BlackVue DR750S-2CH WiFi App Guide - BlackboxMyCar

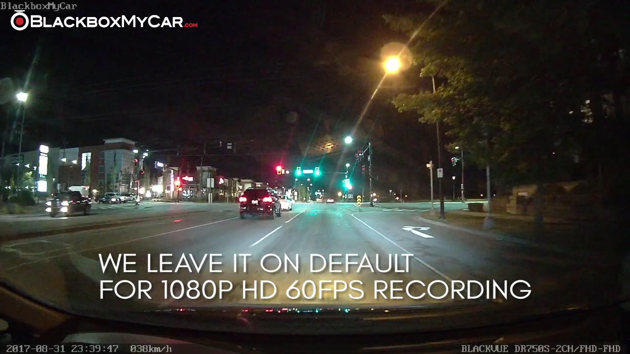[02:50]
If you find the nighttime video is a little too dark, you can enable the night vision feature.
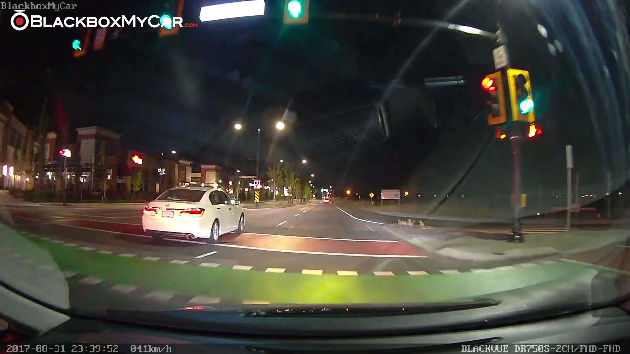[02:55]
Another new setting is the fact that the front and rear brightness can also be independently set. Sensitivity settings. Under this menu, you can change your G sensor and motion sensor sensitivity.